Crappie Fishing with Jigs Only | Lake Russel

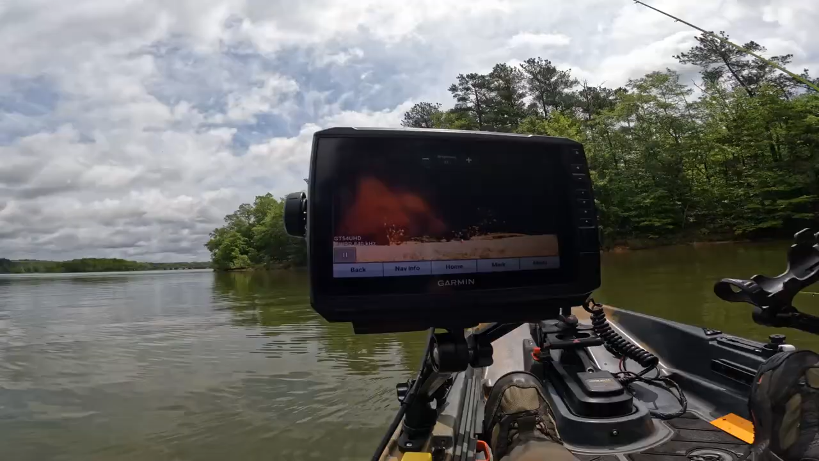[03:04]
found a few more fish down here they don't look very big about eight feet deep let's see if we can catch a couple